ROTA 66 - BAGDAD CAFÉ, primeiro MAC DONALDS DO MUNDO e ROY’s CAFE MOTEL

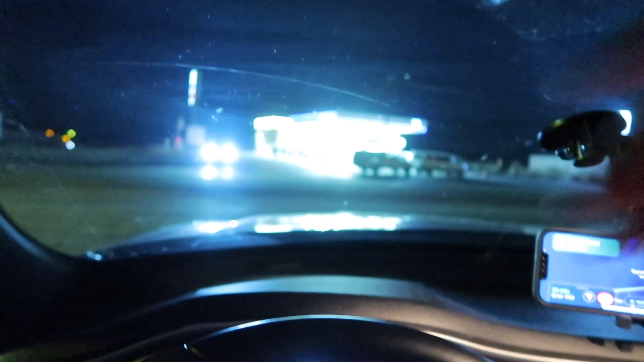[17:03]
Porque eles estão dizendo que você tem que ir ali no posto Chevron pra poder
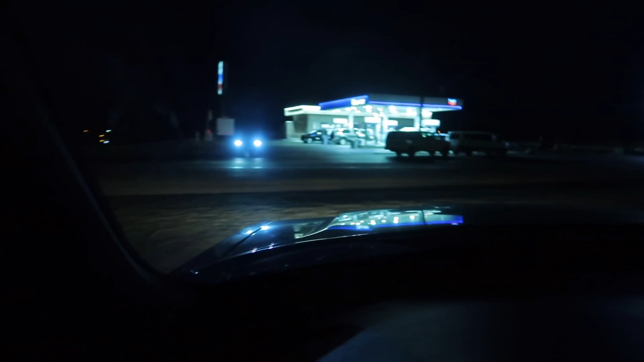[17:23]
Porque compensa muito você. Compensa bastante você fazer isso. Pegar esses motezinhos de beira de estrada.
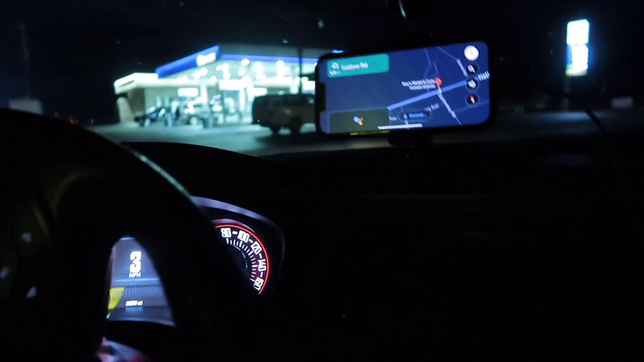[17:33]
Deixa eu atravessar aqui. Espero muito que aquele carro não seja a polícia. Não é. Porque estou com a câmera na mão. Eu tenho um mercadinho aqui.
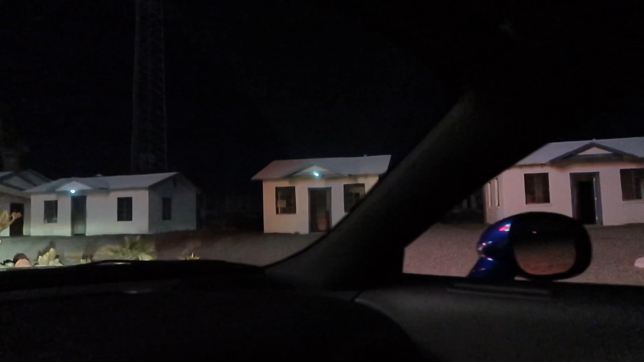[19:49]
Eu achei que fosse aí que a galera ficava, mas talvez não seja.
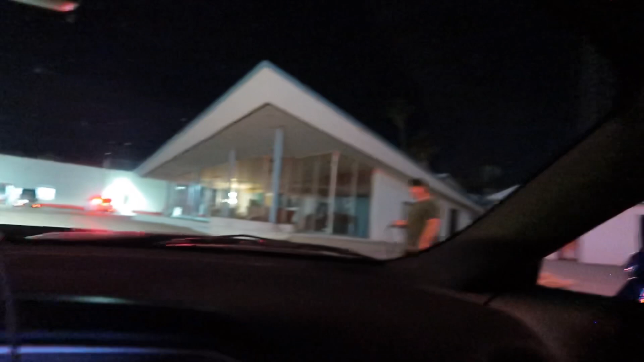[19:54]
Aí, ó.
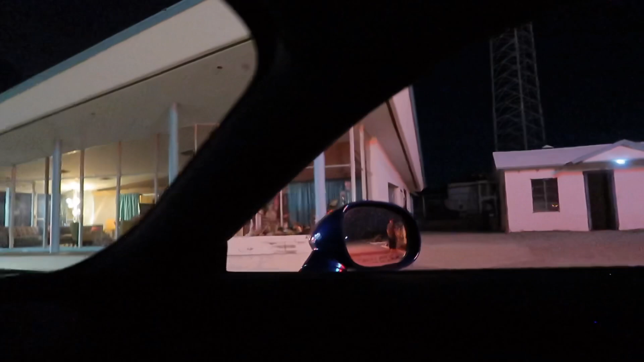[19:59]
Esse lugar aí, não sei exatamente o que é, vou me informar e falar aí pra vocês, ó.
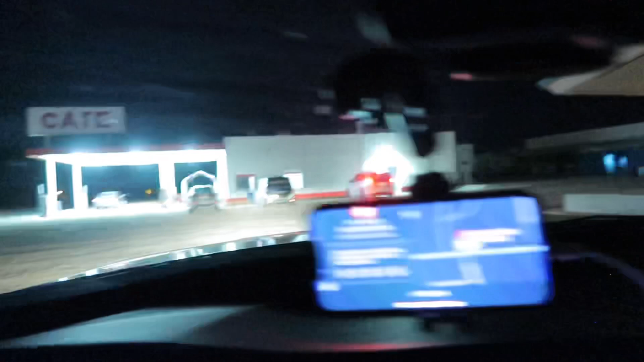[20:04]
Então esse aqui é o Royce. Vamos ver lá quanto é que é o preço de um quarto agora pra passar a noite.